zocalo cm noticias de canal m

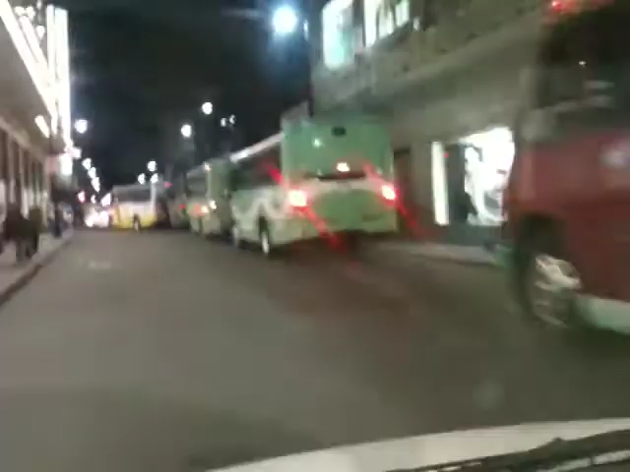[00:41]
estamos informando y aquí vemos como siempre bueno los transportes colectivos